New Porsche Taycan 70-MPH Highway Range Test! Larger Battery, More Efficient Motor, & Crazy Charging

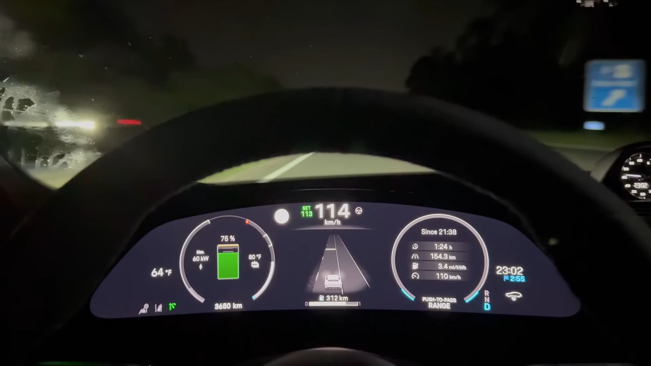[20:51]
Uh, you compare that to when I was driving at top speed, I was using, um, 154 kilometers to a full battery pack. And, uh, let me know in the comments if you want to see, uh, just because we have a unique opportunity in Germany with that symbol right there indicating no speed limits.
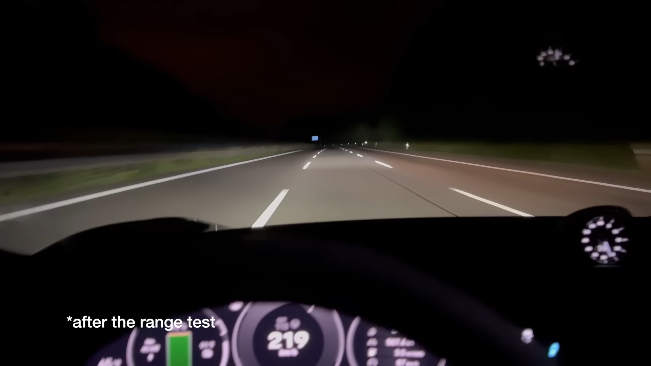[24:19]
So you can see, uh, you know, it's sort of highlighting the lane that we're driving in. For example, if I move to the right lane, you'll be able to see it extend wide and then it will just highlight our lane.
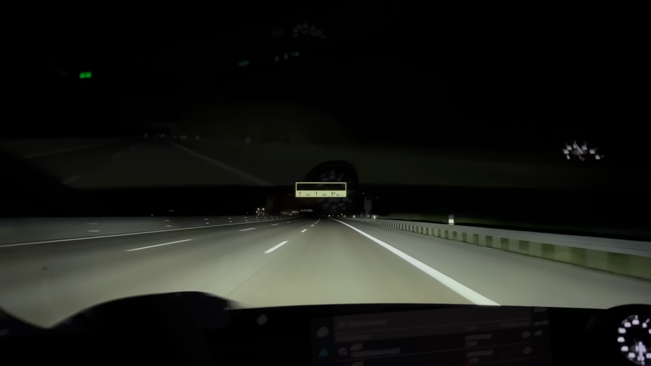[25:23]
Let's do it. We are cruising and we are at 25% state of charge and we have just about 400 kilometers driven.
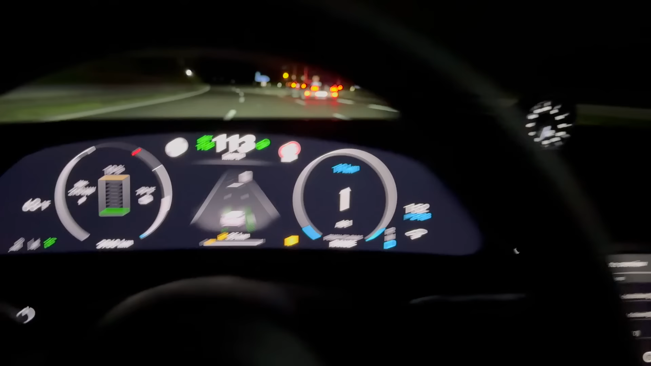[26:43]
And I think it is slowly crawling its way. It says 35 kilometers, uh, remaining, and that is based off of trip elevation and speed.
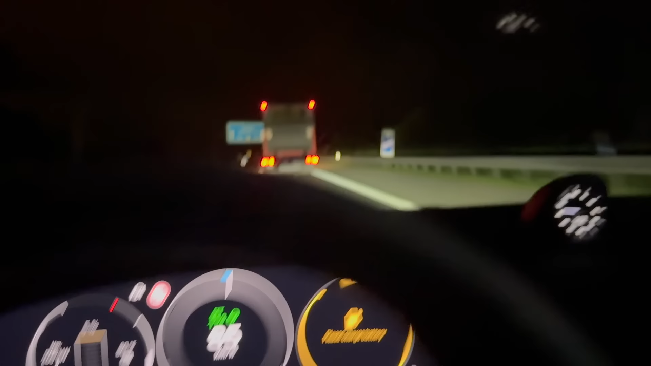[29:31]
That sounds good, but I hope there was a little bit of elevation increase getting back. If it doesn't look like we're going to make it, there is a bailout exit that seems to have at least an AC charger. Okay. Then we're really cutting it a little close here. So I don't really think you're allowed to drive on the German Autobahn knowing you're going to run out of charge. Hmm.
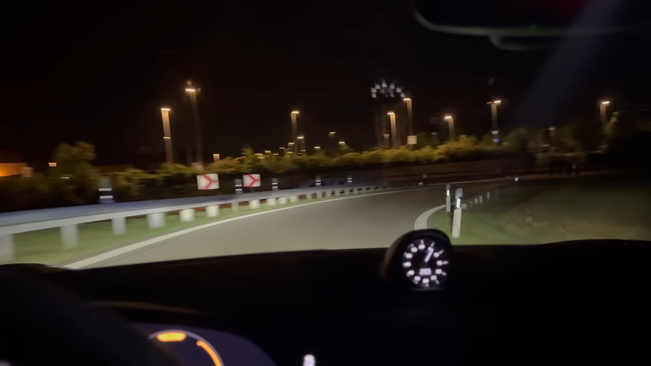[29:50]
Well, we'll just pretend like we don't know we're about to run out of charge and all should be okay. We are now merging back onto the highway, gentle accelerations as we go.
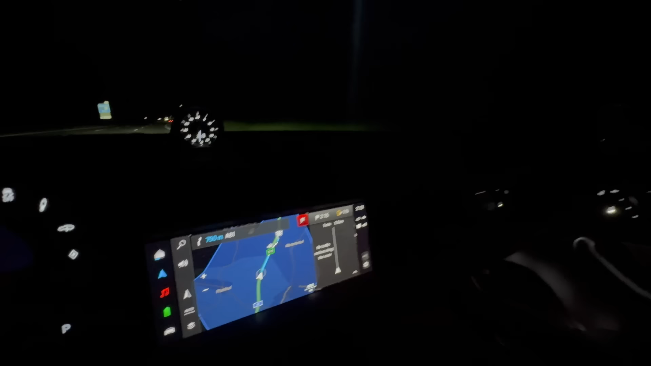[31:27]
And we are 1.3 kilometers away, but that's because it's on the far side of the parking lot. And here it is. Let's not miss the exit. I don't think it's this one. Yes, it is. Uh, gotta look here. Yes.
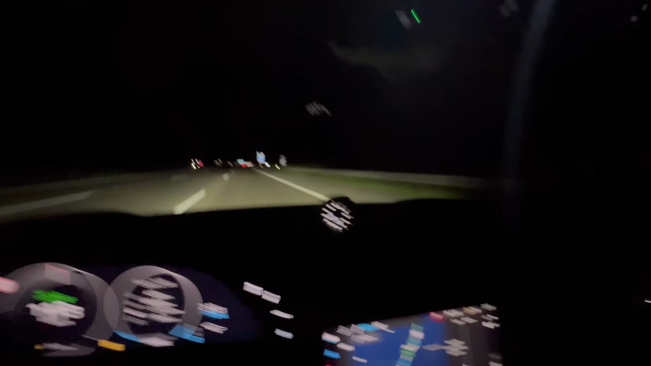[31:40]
I think this is it. Great. Coming in under region 500.5 kilometers at 70 miles per hour.
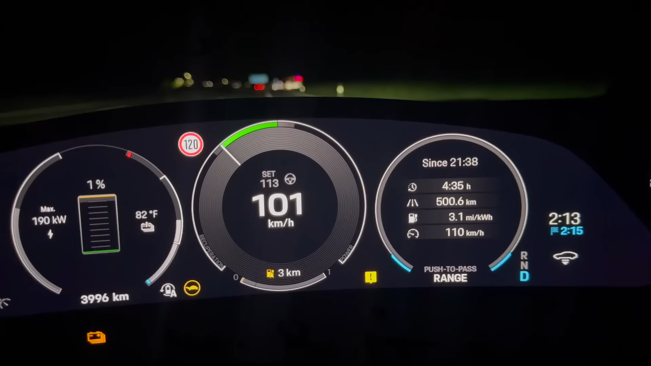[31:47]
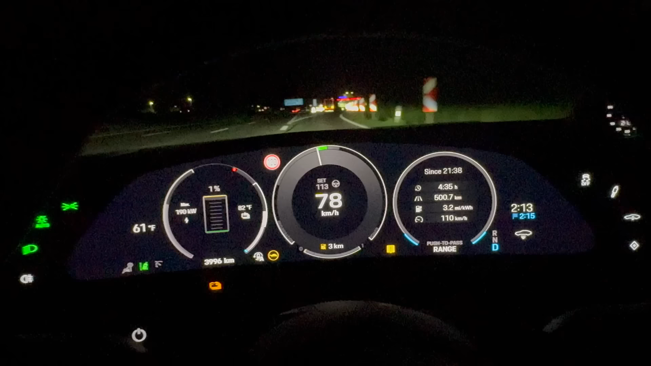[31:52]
We'll have to look what all this is in miles, but I think it's around 310 miles plus or minus, which is pretty good for the wagon version on the big, big aero wheels, but still big wheels.
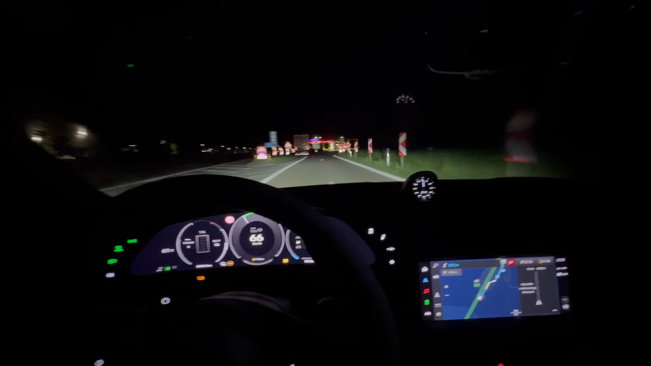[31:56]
So let's think about the best way over to the chargers. It says this way, at least we've stopped at a little, um, rest area.
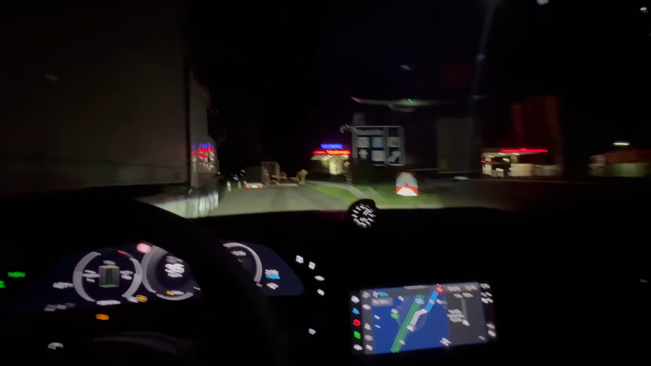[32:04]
So if it dies now, we're fine, but we have enough momentum. This thing just rolls to get over to the charger. And, um, yeah, my understanding is if I remember, it's all the way back here. We have to go to the farthest one and straight back.
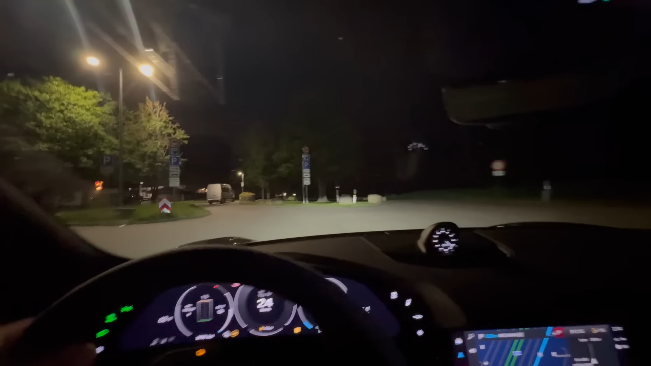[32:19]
Yes. All right. Cool beans. We freaking made it, folks. I'll give you the final tally in a minute. We're still technically driving over there on frontage roads. Oh wait. Got a break coming in here. Oh yeah.
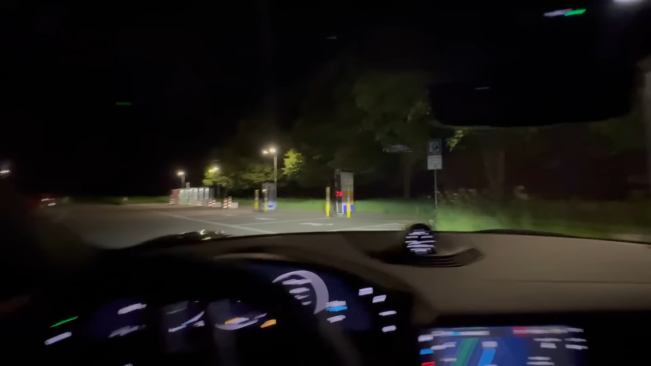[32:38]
We have arrived and we're going to actually go to the only fully functioning ionity unit, which is this one. If I remember correctly, that way we can see the charging performance on the screen.
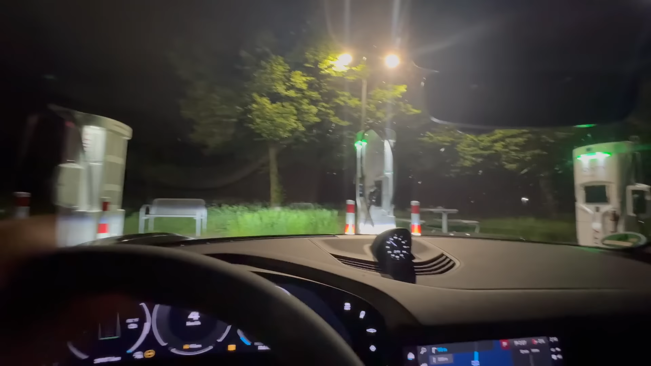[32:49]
So there we go. That was a freaking range test. Now I would have probably gone a couple kilometers farther, but it's not like we were any near any major milestones and I have no place to go.